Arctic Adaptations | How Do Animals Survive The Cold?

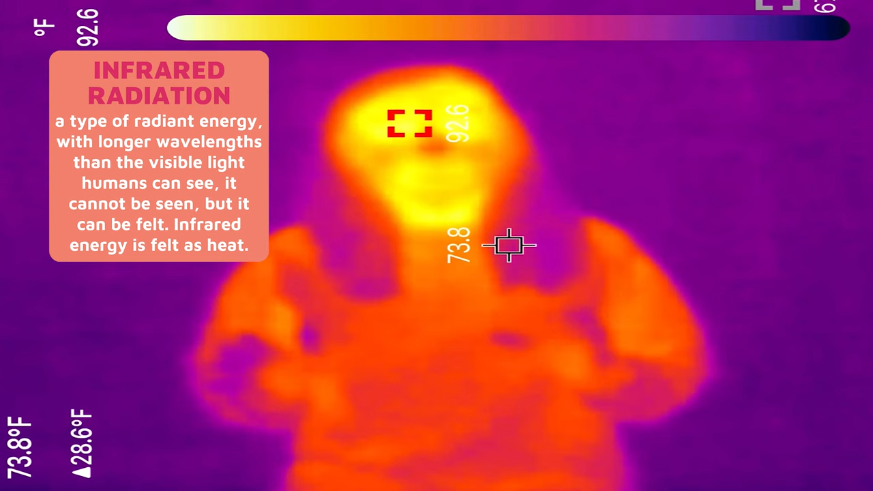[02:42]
On screen: spot 73.8°F
Infrared radiation is a part of the electromagnetic spectrum that we can't see.
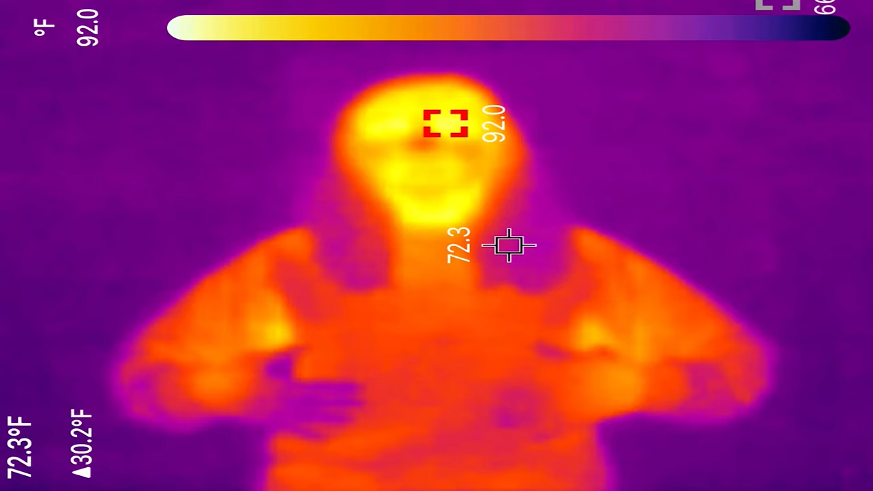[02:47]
On screen: spot 72.3°F, scale top 92.0°F
Warm bodies emit this radiation, which is what infrared cameras can pick up.
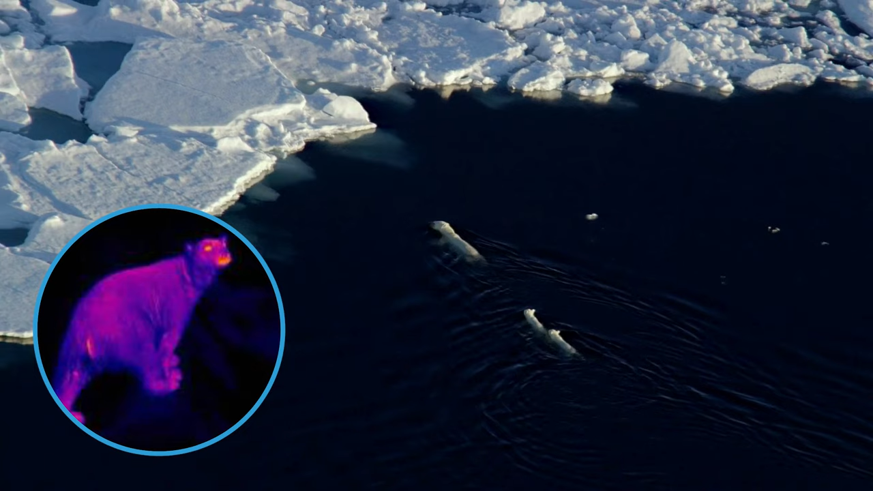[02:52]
Polar bear guard hairs absorb and hang on to this radiation more effectively than almost any animal. Because nearly all of the infrared radiation is absorbed, it won't show up on infrared cameras.